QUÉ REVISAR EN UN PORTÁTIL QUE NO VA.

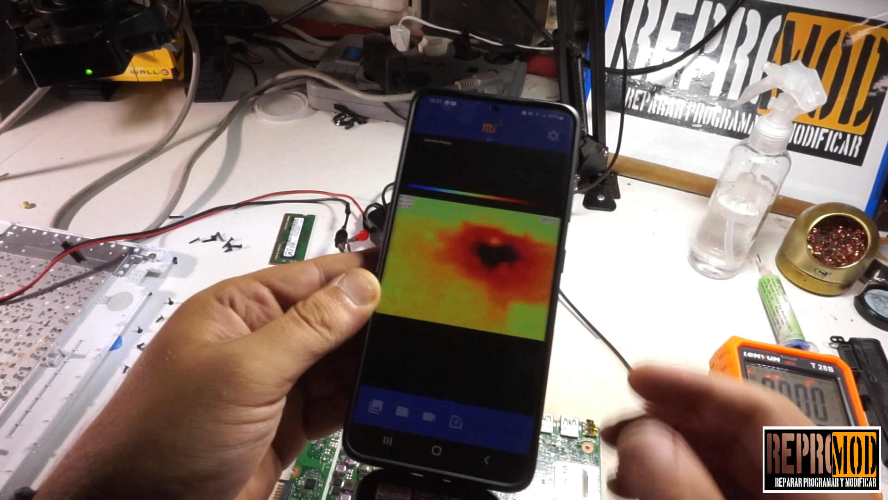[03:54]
Es una zona difusa Por lo que me da a entender Que es por la parte de atrás
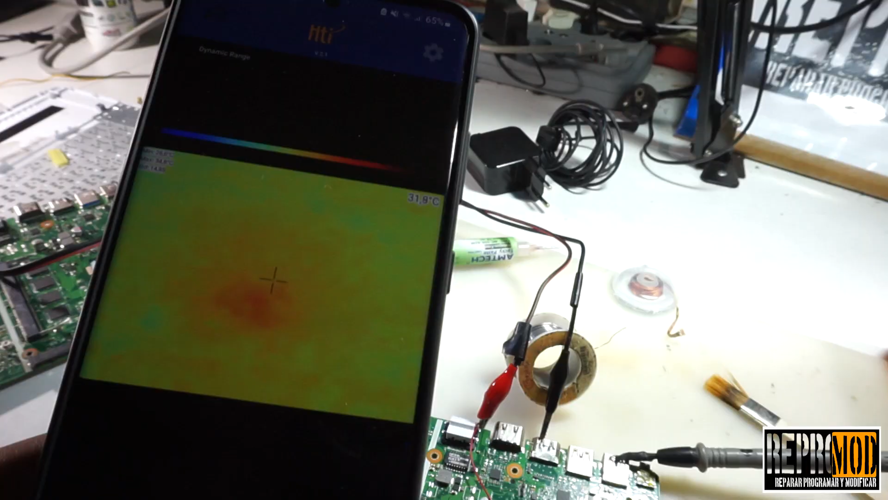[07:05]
la bobina Y se va a calentar Otra zona Y concretamente Esta zona que se calienta
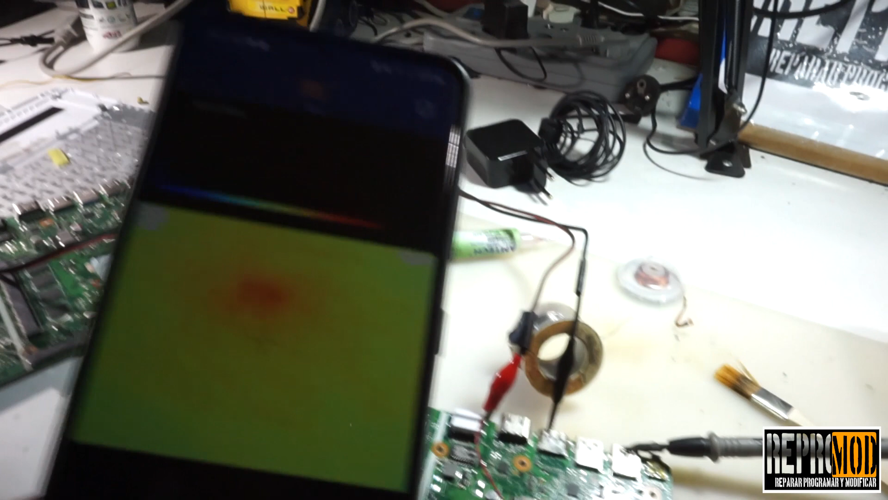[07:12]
Es el Chiset Integrado De este I3 De bajo consumo Lleva el I3 Con su gráfica Y lleva el Chiset Ese rectángulo Que veis ahí
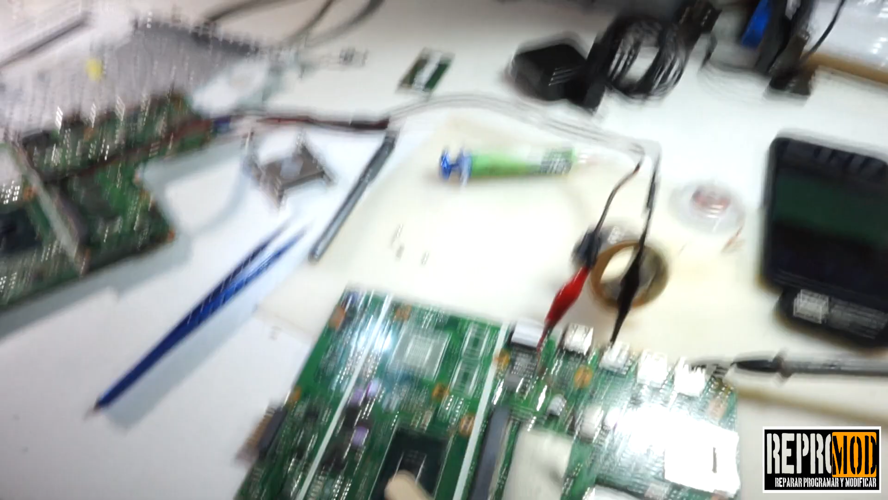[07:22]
Porque ahora canta Porque ahora El Chiset canta Y no el IC Porque le he metido La
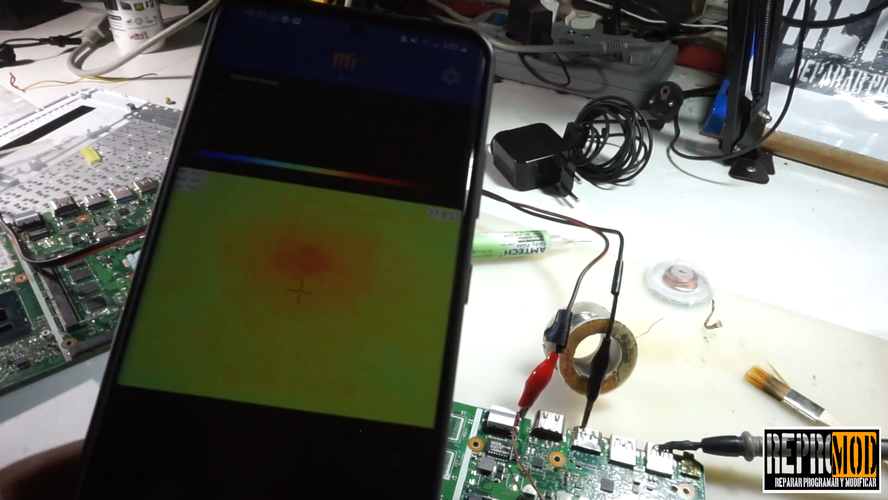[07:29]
tensión pasando El IC El IC Manda
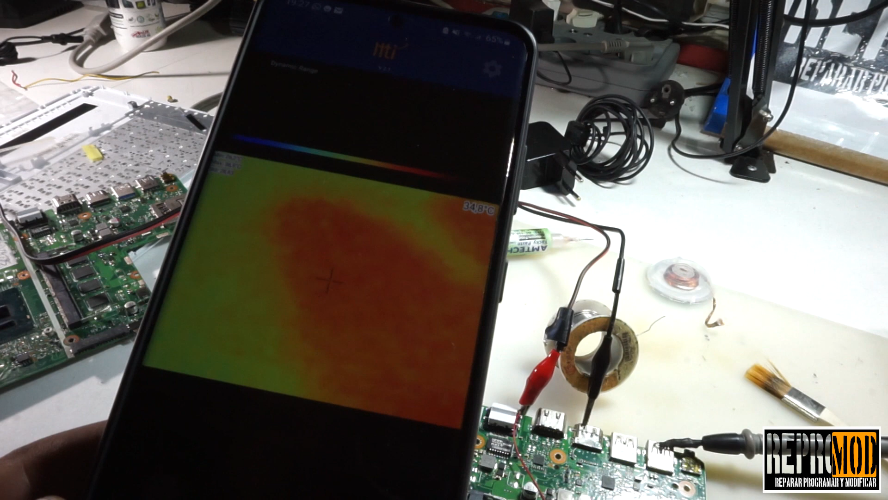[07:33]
la señal A los MOSFET Los MOSFET Intentan alimentar eso Pero se cae la tensión A tierra Y se sobrecalienta El IC